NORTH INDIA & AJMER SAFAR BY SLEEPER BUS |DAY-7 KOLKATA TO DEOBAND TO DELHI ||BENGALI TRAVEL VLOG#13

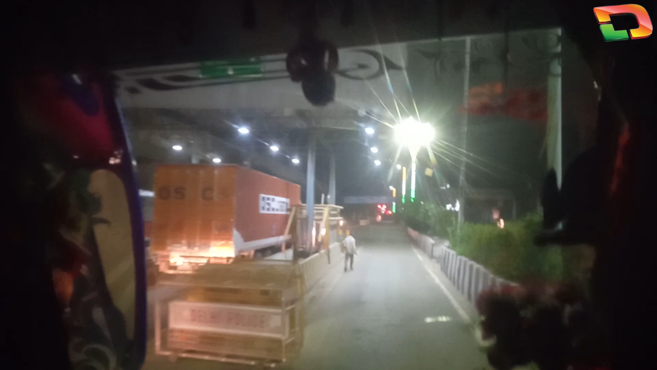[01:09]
ঠিক 1:57 আমরা ঠিক হচ্ছি দিল্লি টোল প্লাজা।
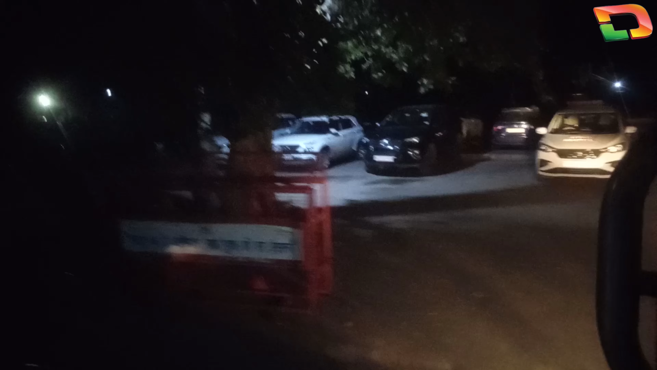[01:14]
সো ফাইনালি উই আর অ্যারাইভ দিল্লি পার্কিং এরিয়া।